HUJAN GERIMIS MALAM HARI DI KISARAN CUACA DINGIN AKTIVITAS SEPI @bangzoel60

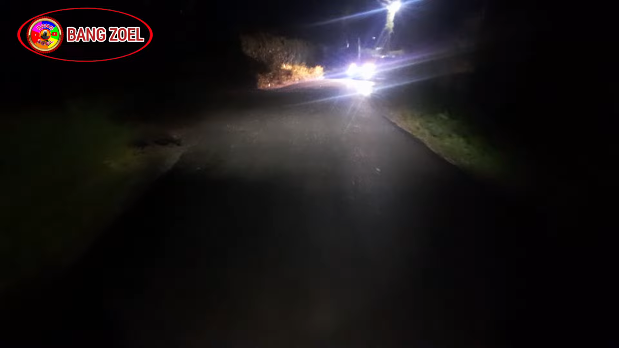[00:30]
Selamat juga tadi hujannya ini udah gak reda tapi masih gerimis ini ya Ini lah suasana di malam hari ya Terlihat kalau peneraan gak terlalu ramai ya Karena ini masih gerimis ya Kalau untuk cuaca dingin banget Ini lah suasana terkini di malam hari di pinggir kota kisaran Sampai nanti kita kota kisaran
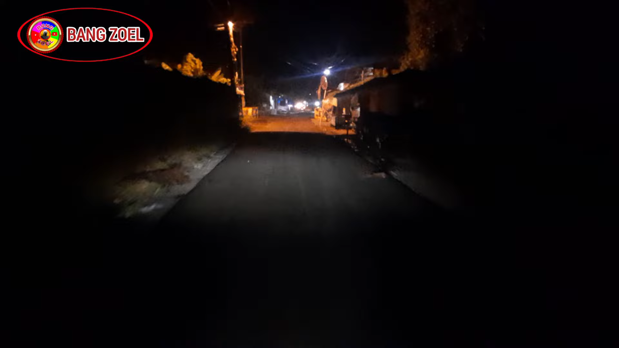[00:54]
Masih gerimis ini teman-teman Sebelah kanan jual sati Biasanya kalau masih kondisi gerimis ini ya beginilah Tidak terlalu ramai Lihat ini masih basah Kalau masih kondisi gerimis ini ya cuaca dingin lah ya kan
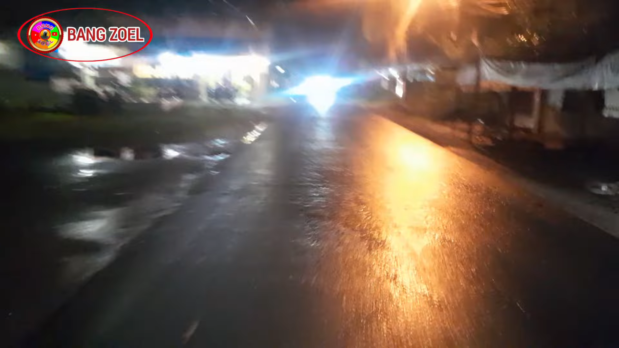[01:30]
Jadi itu malam hari ini Bang Jul ini berkeling-keling lah Beri suasana setelah hujan reda Tersepanjang jalan Kadang ada lampu beneran Kadang gak Ini ada lampu-lampu rumah lainnya teman-teman ya Banginnya dingin kali ya Mungkin ini mau hujan lagi ya Tapi ini kan masih gerimis